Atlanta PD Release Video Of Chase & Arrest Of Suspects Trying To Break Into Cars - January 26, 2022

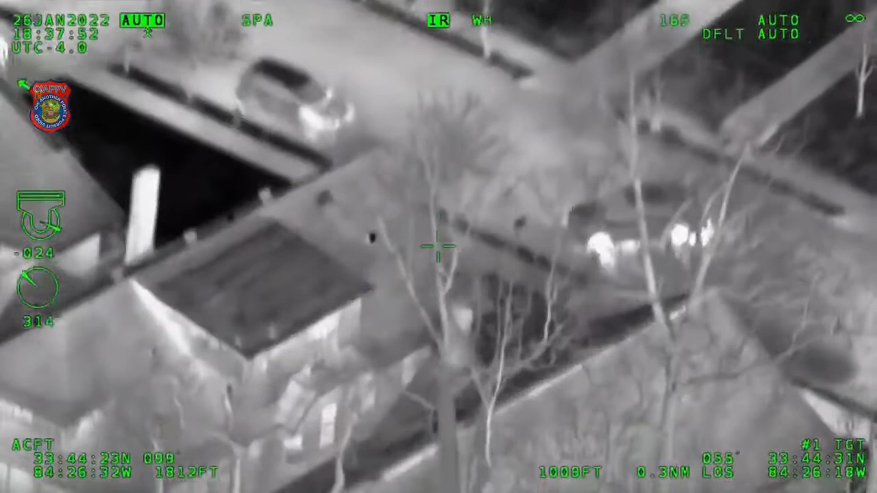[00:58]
Pulling in, they're backing up, trying to do a U-turn in the middle of the street. Directly in front of 485 East Ontario.
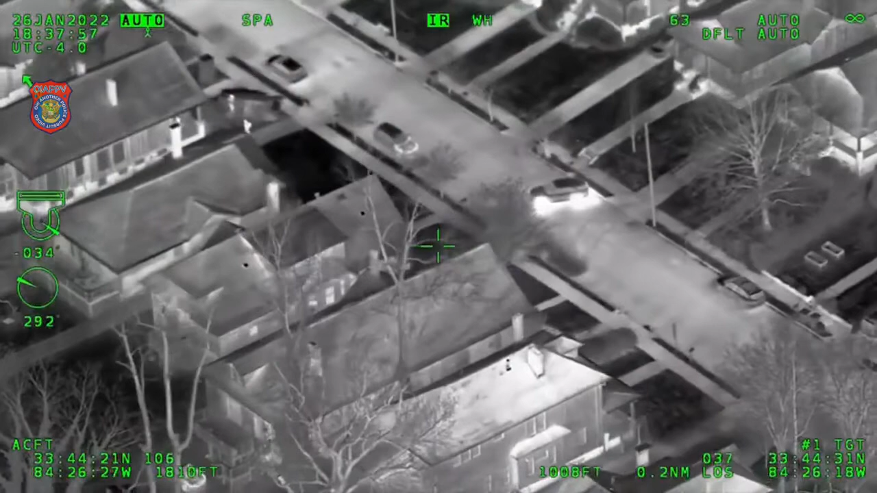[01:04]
Southbound East Ontario now wraps back around to McAllister.
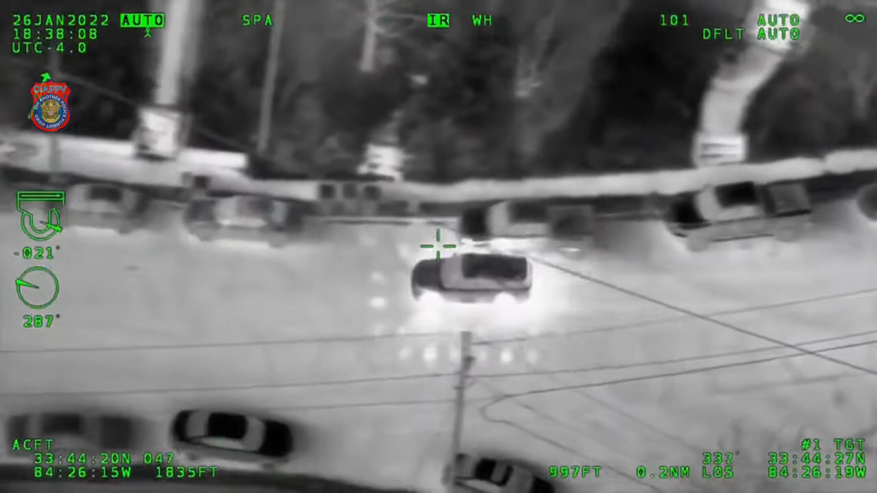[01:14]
Ford is coming back up. Yep, coming back out.
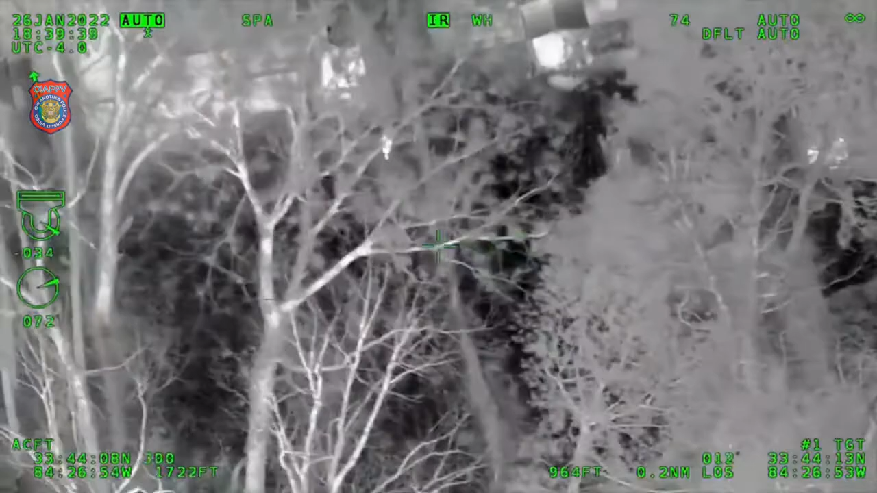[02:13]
Driver's running in the backyard of 1844. Passenger was out on the street, be able to get him, he's wearing a blue sweater. Driver just jumped the fence, dropped either a gun or a cell phone. 1839 South Gordon, now running eastbound behind the houses.
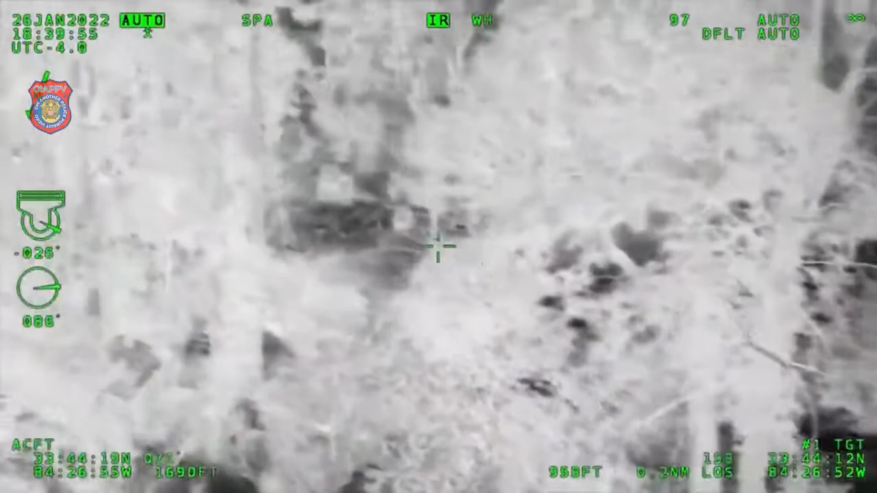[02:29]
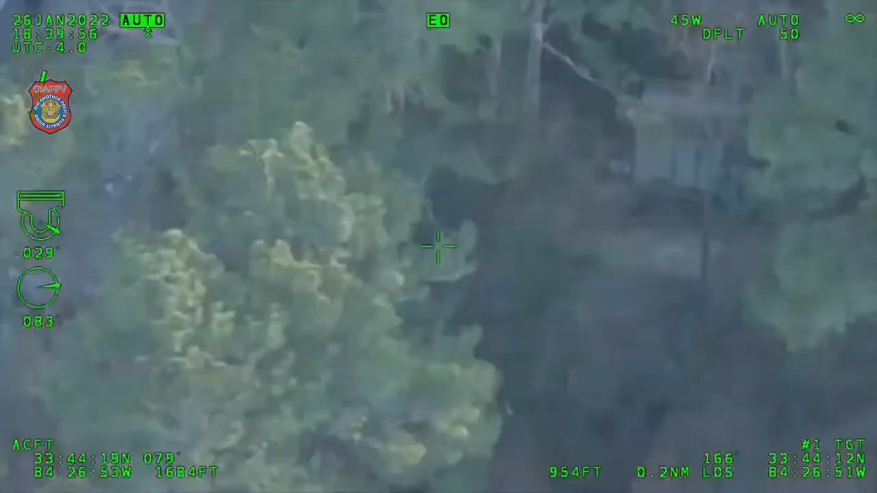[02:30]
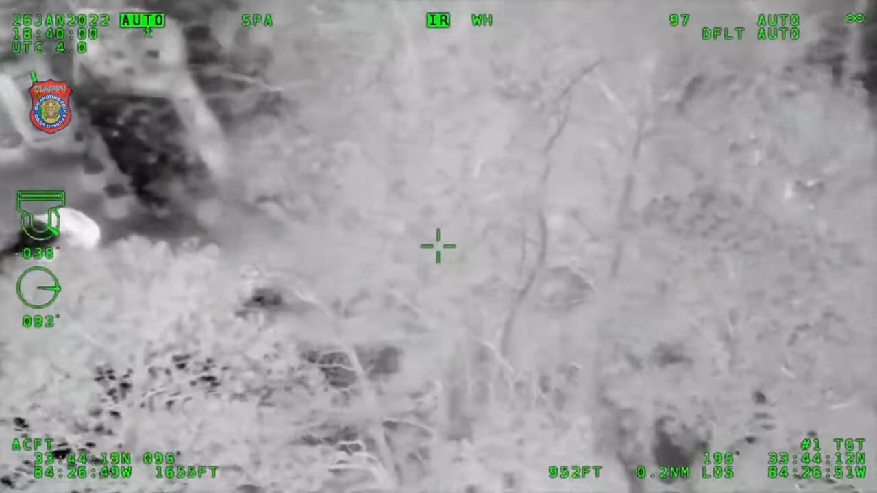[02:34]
Trying to jump a fence, but not being able to, just coming back northbound.